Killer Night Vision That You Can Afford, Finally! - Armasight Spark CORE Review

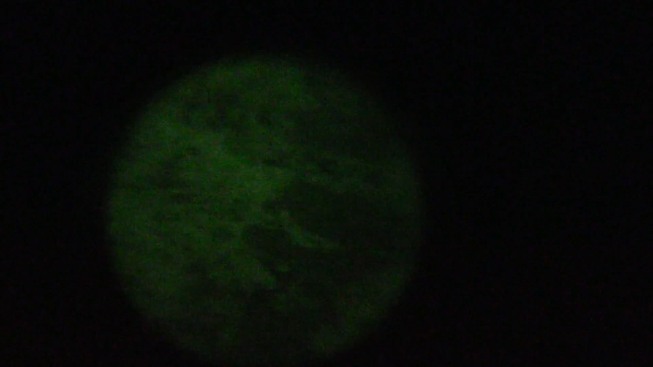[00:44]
It's right there with most Gen 2 devices. No doubt about it. It's pretty cool.
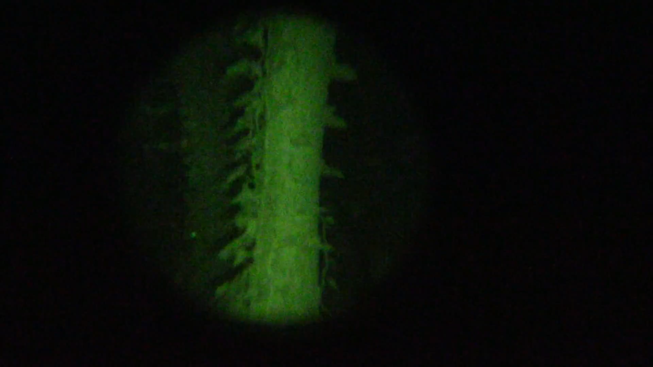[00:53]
Can't see that at all with the naked eye.
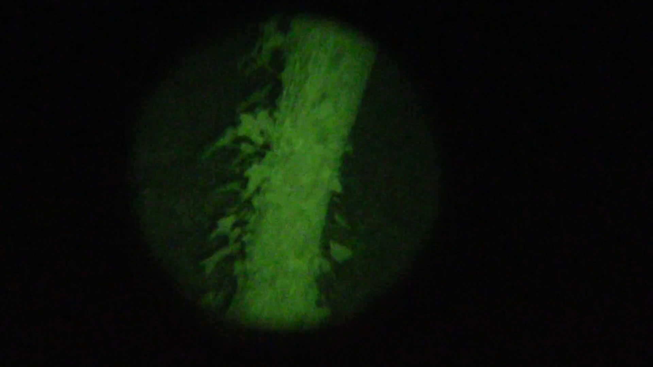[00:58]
I turned the illuminator on while I'm in here. It was so dark in here that without the illuminator it's a little hard to see at least through the camera. If I put it right up to my eye it's a lot better.
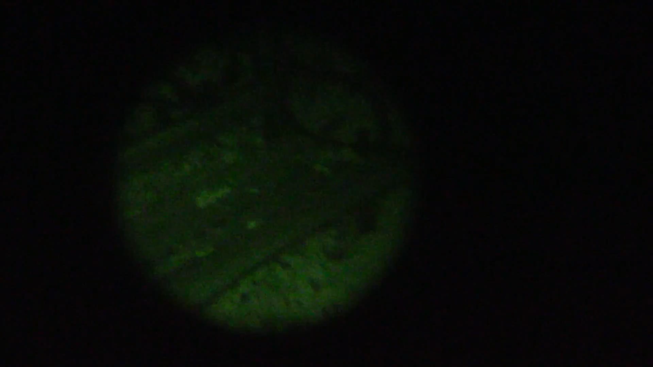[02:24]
Naked eye I can't see anything out here.
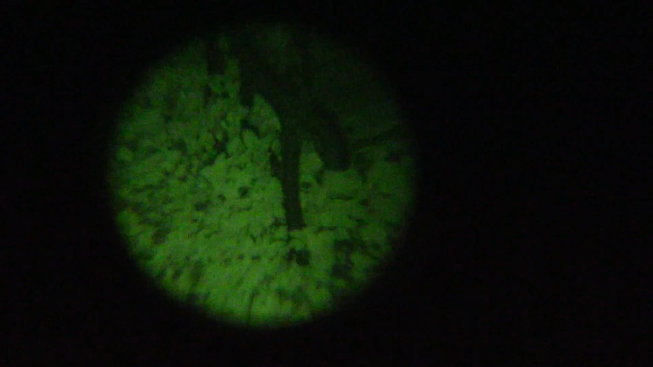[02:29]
And I've been outside for at least half an hour. Check this out.
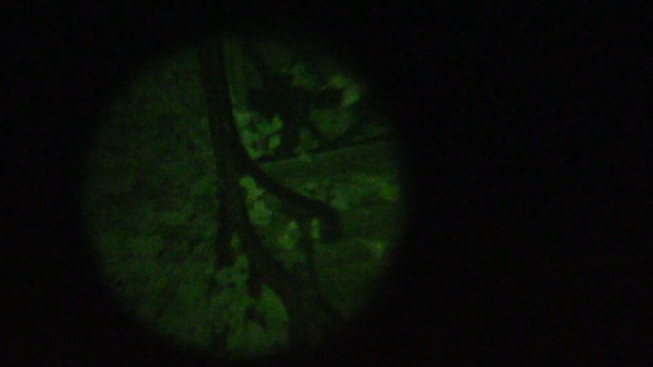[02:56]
It's hard to get my camera to focus through here. It looks much clearer in person.
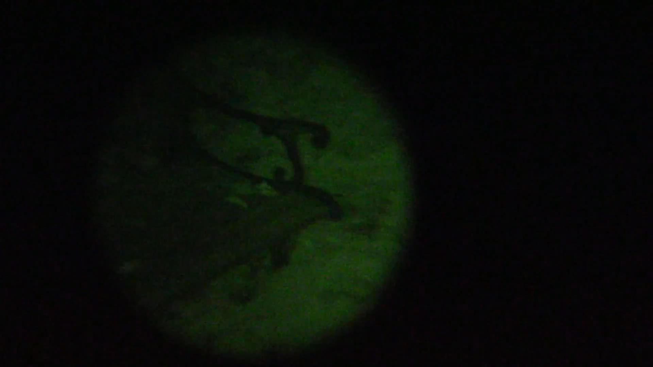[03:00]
It's not very heavy at all. It comes in at only about 14 ounces. So it's actually quite light for night vision.
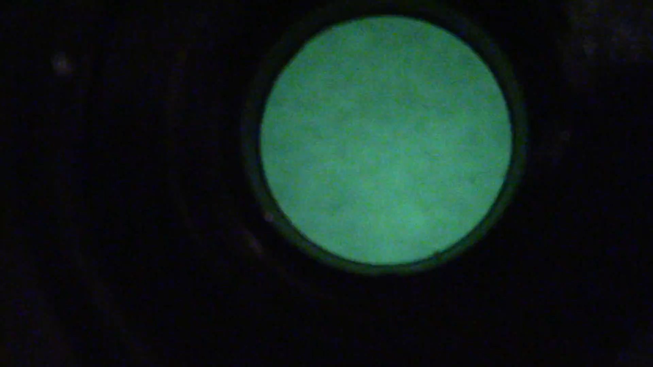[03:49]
But you don't want to expose this lens to any bright lights at all. You'll damage the internals.
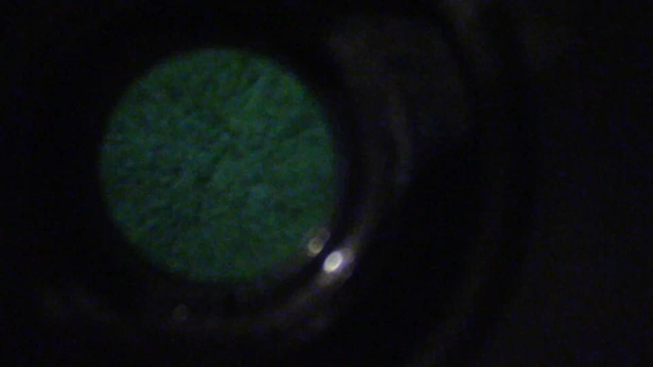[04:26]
So while it does limit your vision somewhat it's not bad for a monocular.
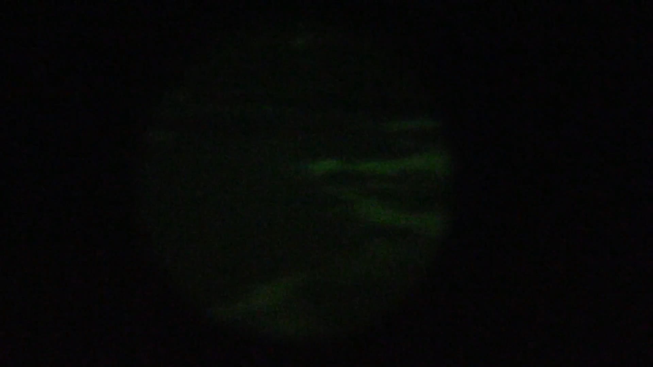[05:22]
Probably a solid 100 yards plus.
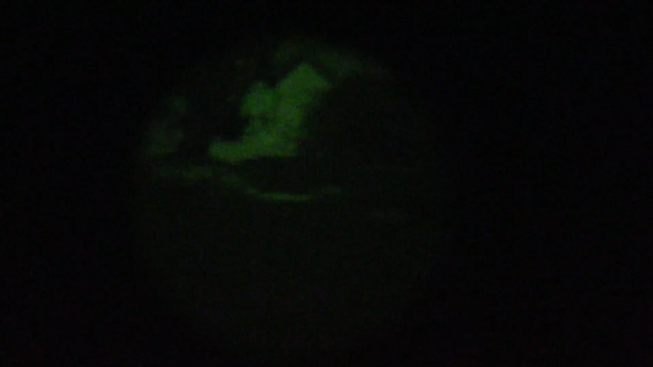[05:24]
So it does a great job on it's own. You might not even need an illuminator depending on the night.
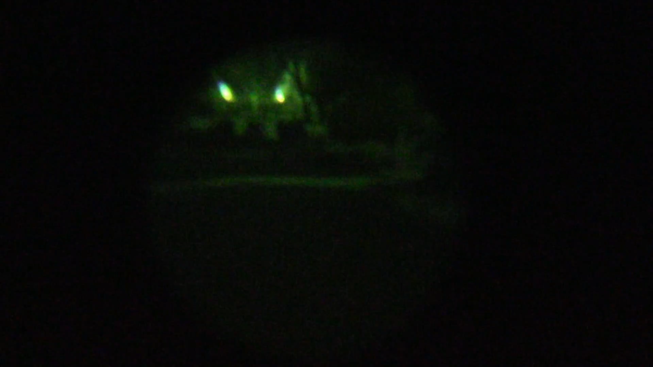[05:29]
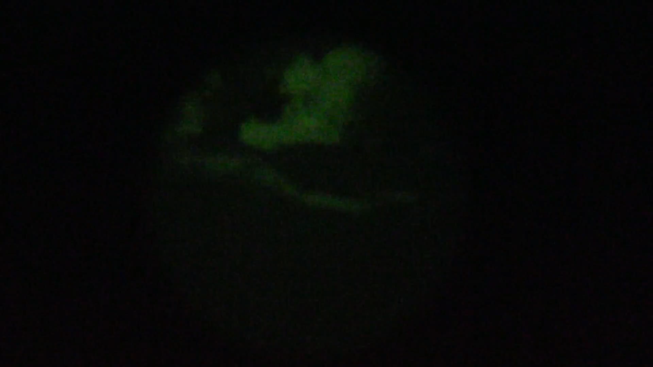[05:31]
And that's a great advantage because as you know if you've ever used night vision.
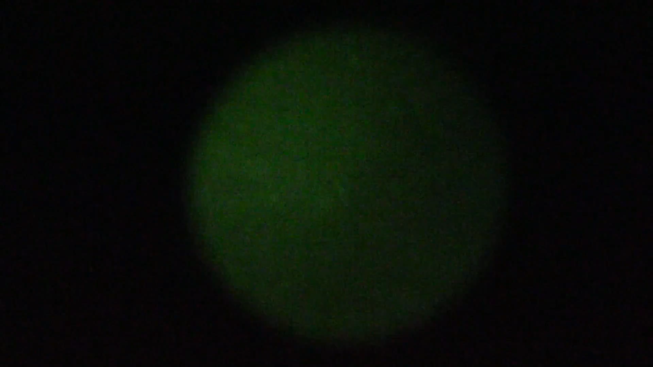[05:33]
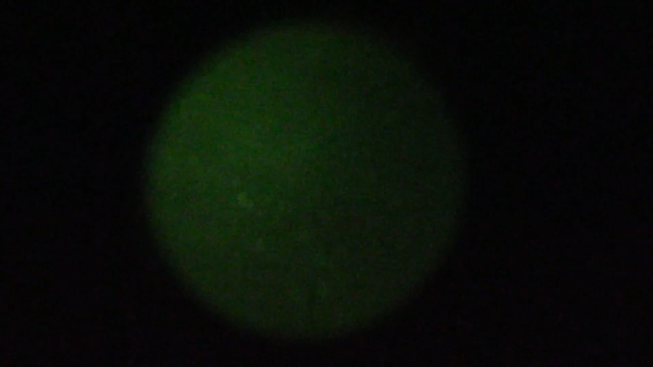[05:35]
These little infrared LEDs do give off a red hue.
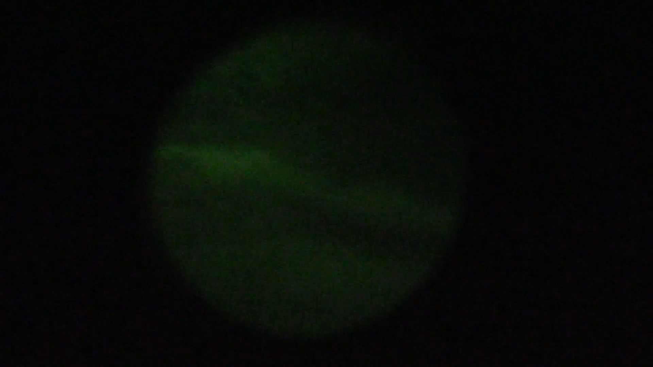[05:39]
So if you look at it in person with the lights dark you can see that infrared light.